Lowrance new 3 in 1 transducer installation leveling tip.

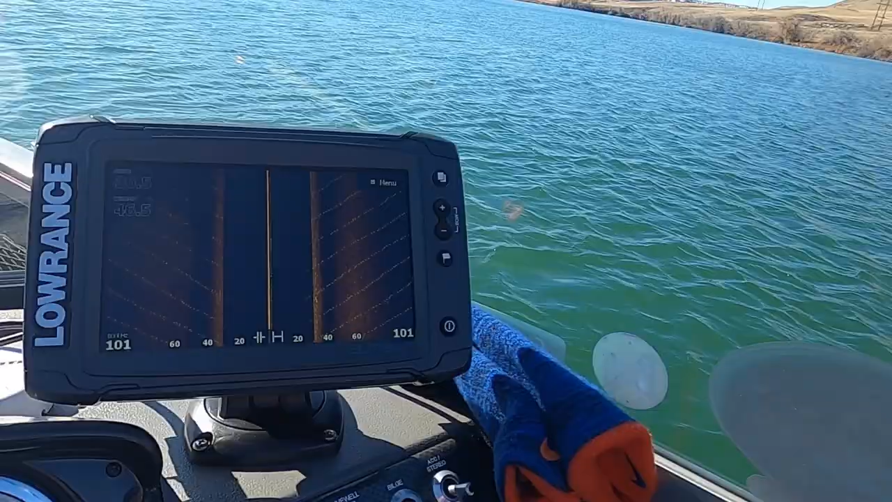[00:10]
the side imaging and three-in-one transducer and we want to make sure our transducers level so there was a tip